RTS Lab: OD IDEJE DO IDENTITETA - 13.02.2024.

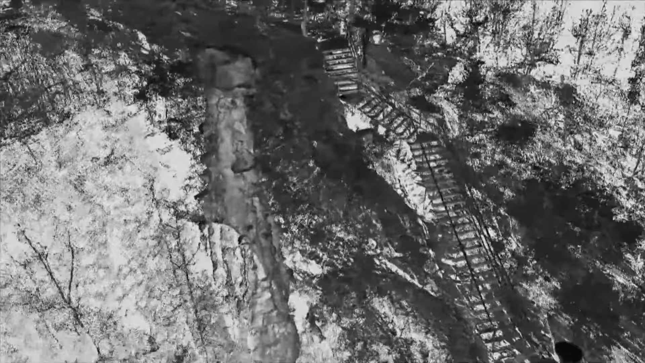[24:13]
U okviru terenskih istraživanja koriste se dronovi i različite vrste merenja i metoda, poput laserskog skeniranja i fotogrametrije.